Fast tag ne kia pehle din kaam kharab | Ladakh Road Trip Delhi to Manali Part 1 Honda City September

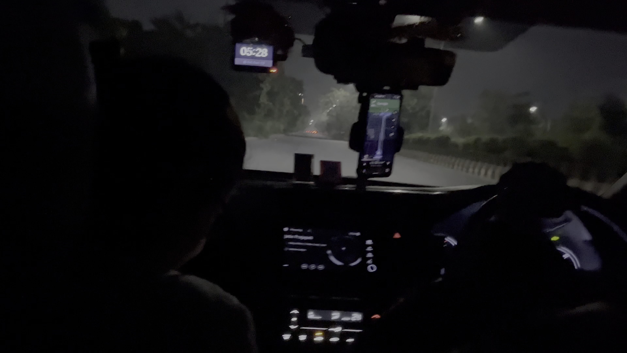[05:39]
टाइम हो रहा है, देख सकते हैं 5:28 और गाड़ी में बिल्कुल भी स्पेस नहीं है.